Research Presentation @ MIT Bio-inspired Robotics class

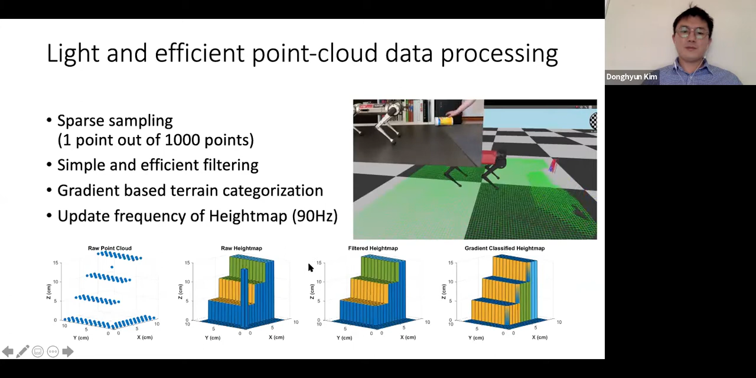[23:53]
you can see this the pump is updating in real time and this is a final result
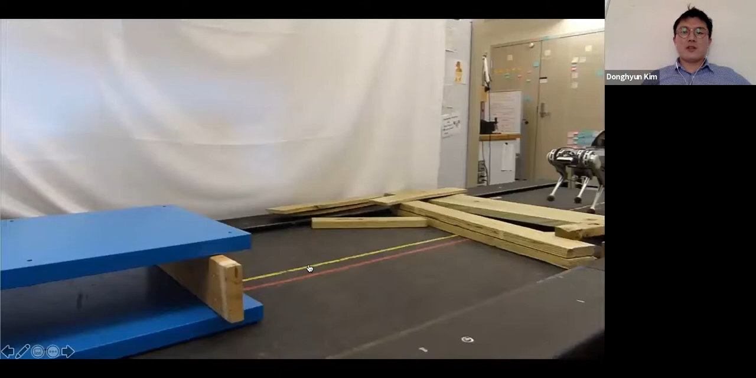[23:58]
here minichira changing the landing location based on the
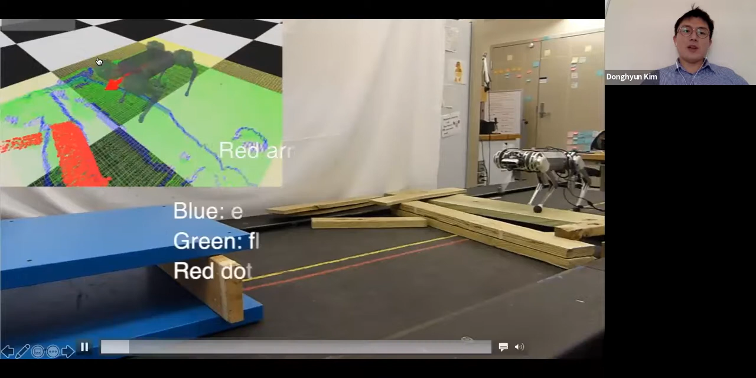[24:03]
height map you see that what happens inside of the minichira brain here
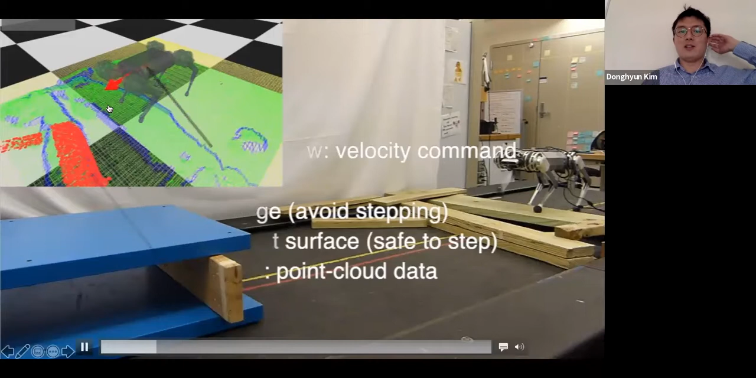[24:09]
you will see that the green part and the blue part
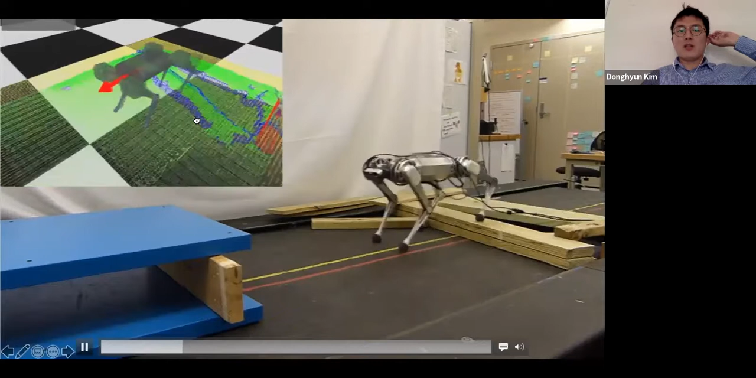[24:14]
green is the steppable blue is not steppable because it's the edge of the toy and once you meet the some high obstacle which cannot be walk over then it made a jump
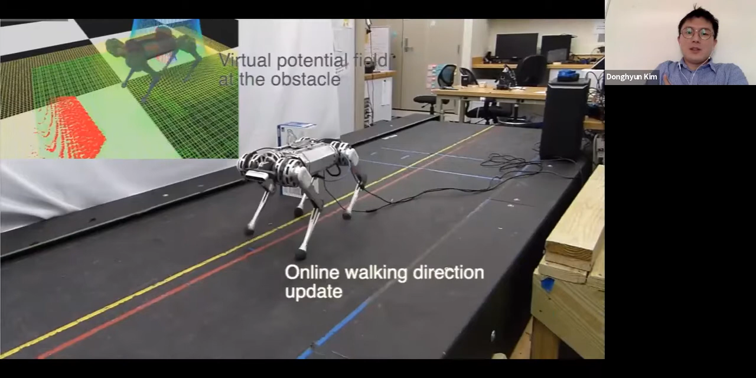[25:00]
it can also have the basic uh obstacle avoidance algorithm
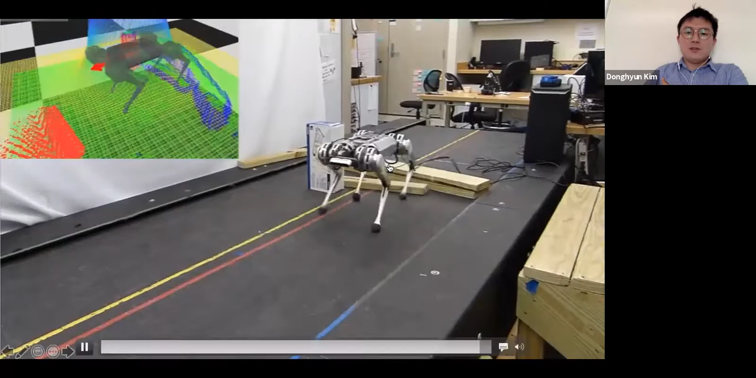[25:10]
and now it's the sensors and the computer are all